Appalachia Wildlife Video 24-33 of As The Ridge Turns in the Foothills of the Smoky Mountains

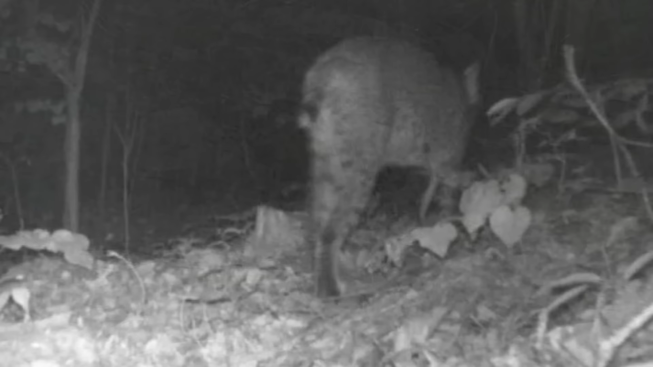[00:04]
and caught a ryer glimpse of a bobcat moving around, and the twins' fawns are doing awful well.
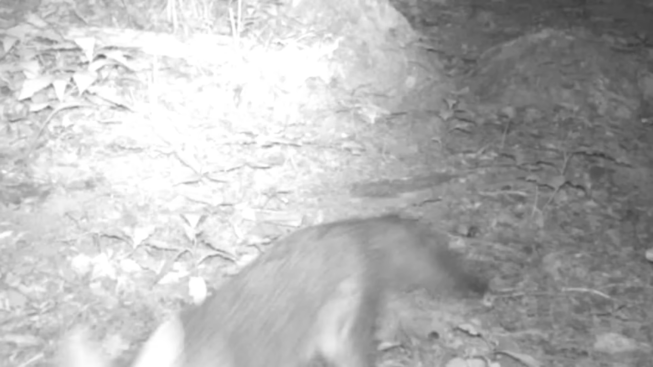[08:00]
out making his rounds in the evening and there's old Gallo he's out making his rounds too and the old possums up moving around again and all these little animals pass each other and they have to watch for the wrong kinds to pass though little possums moving up the ridge
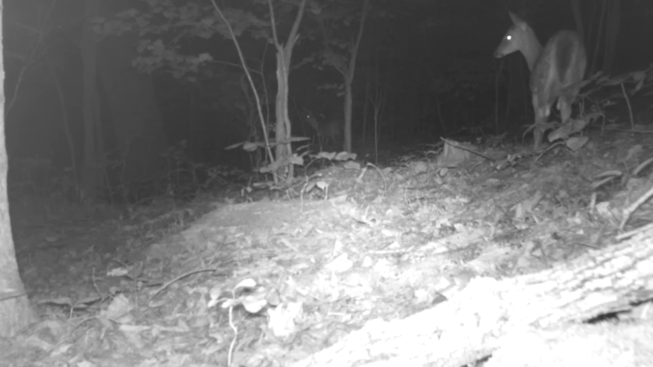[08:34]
these dogs seem to be watching something here's what they're watching for an old bobcat right there they're hard to film now you see them now you don't
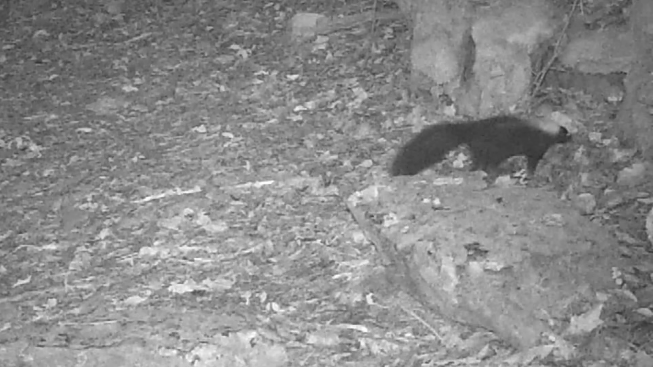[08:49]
and there's old wishbone out fooling around on the trail and there's one-eyed jack he's still around coons got one eye
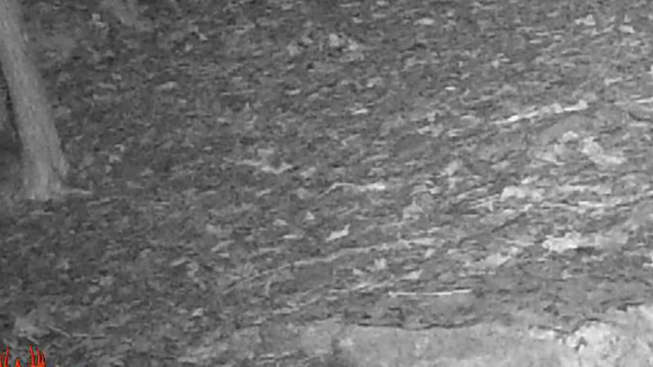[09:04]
and these old coons they just end everything what's new what's going on what can I get into
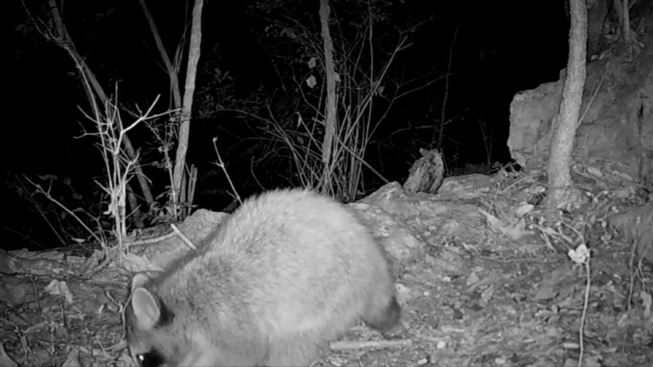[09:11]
always prowling into something they're always watching too and these dogs they browse night or day
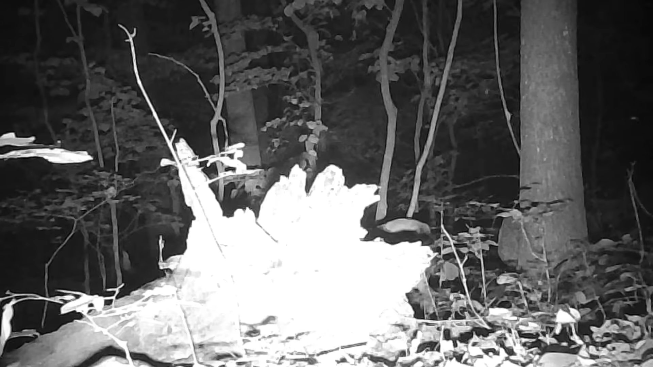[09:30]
just browse through wherever they happen to mosey to
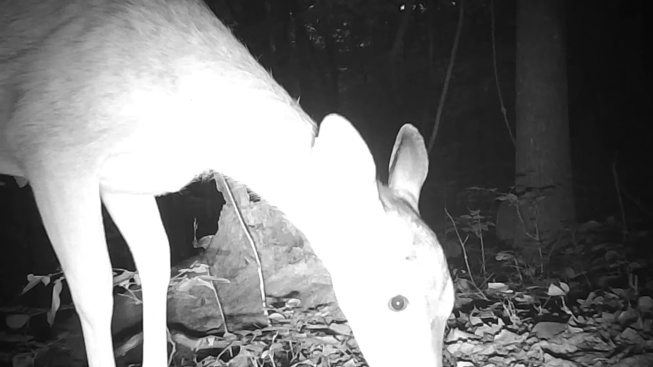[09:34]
sometimes it's right in front of the cameras too they don't mind they growed up in front of them down on the little path there was a possum moving up there goes a coon through and there's a little rabbit
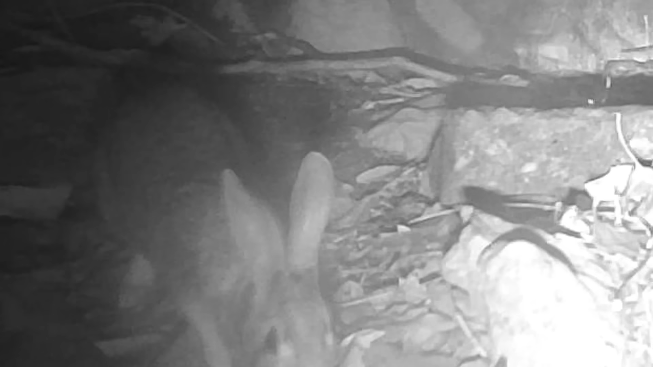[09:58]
on the trail on the trail I know they live hard there's wishbone at the log moving across they just looking for bugs
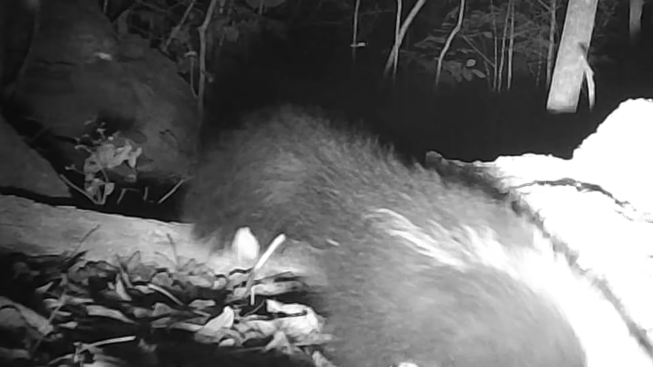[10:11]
and there's a coon coming through they just browse at the tree I heard a coon browsing through going towards the rock motel
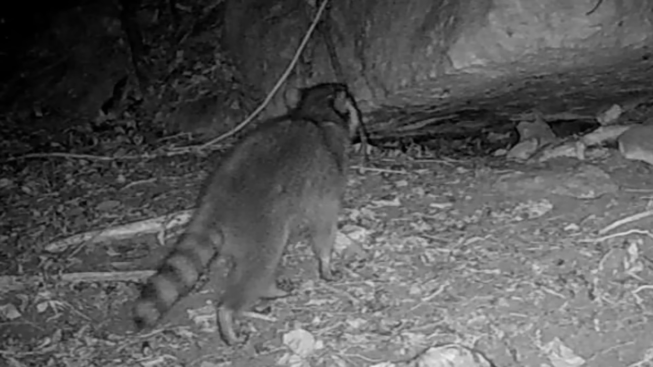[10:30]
and this is on their normal stock not much happening right now old Dan cleaned all the leaves up around that place ain't he cleaners the pen that's why he's packing them from far off man there's a little old possum they still live here they use this rock too
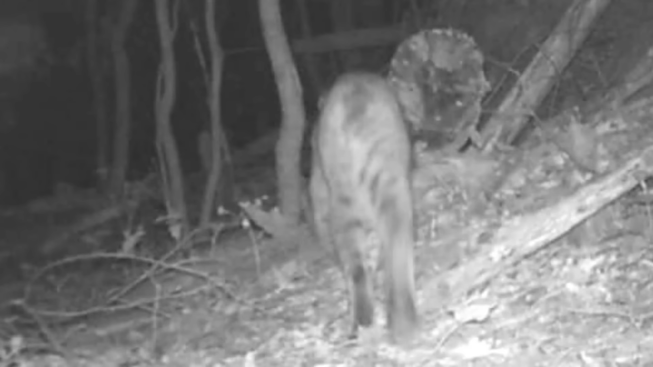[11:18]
of a bobcat don't catch many pictures of them but they're here I'd like to catch the head of one right in the camera maybe one day doubt the pond
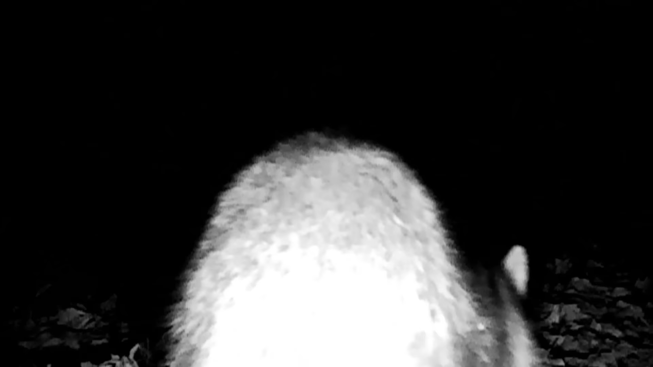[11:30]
ah the coons gotta check in this is one of their favorite spots
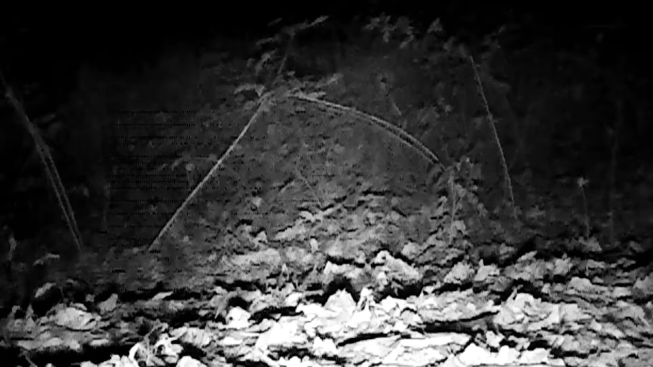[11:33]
and it's playtime they like to rass sometimes they get mad hurt each other this is what they like to do
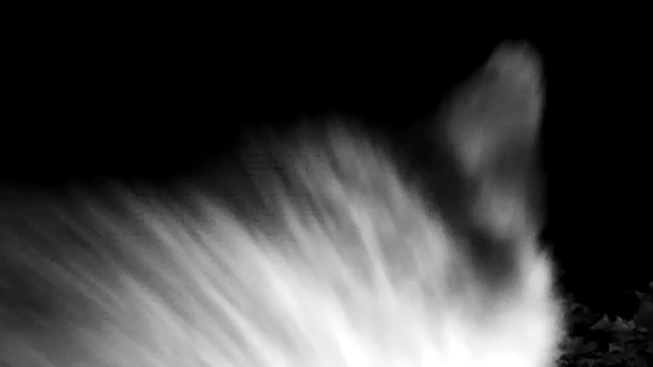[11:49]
I guess you got to come up here and see what what's that camera doing on back at it again you liable seed do that anyway
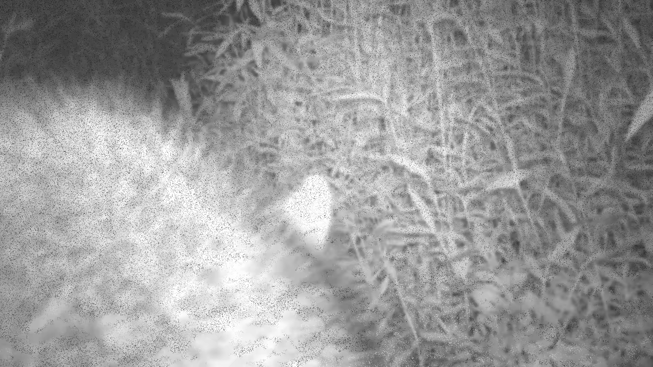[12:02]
and down at the other camera they're there they just got to come up to the camera they're just these weeds just too big for them
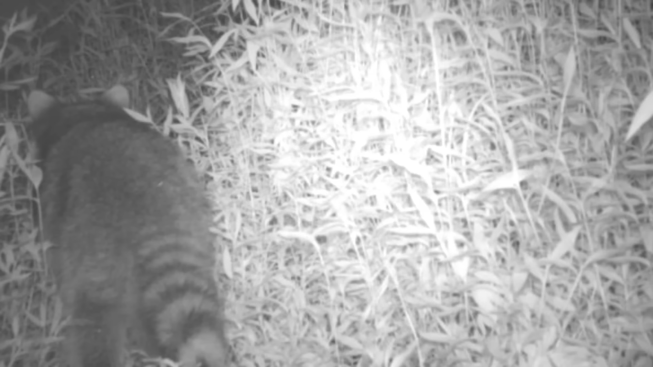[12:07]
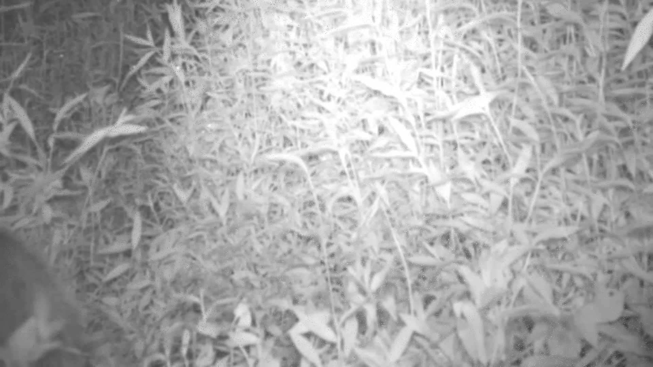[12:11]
and I thought this was a coon but it's a little possum he's down there in them weeds
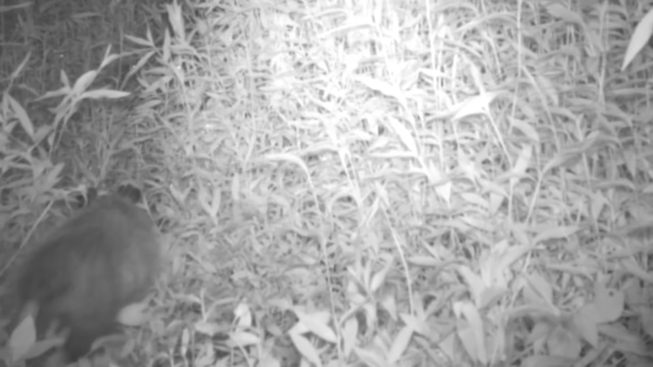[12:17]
and there you go come dawn
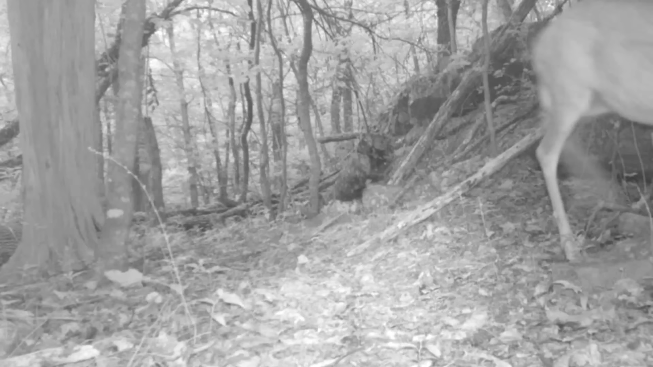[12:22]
deer up on the ridge is moving the crew just browsing around making their day and the little ponds they still just moving around exploring their new work and another day unfolds here on the ridge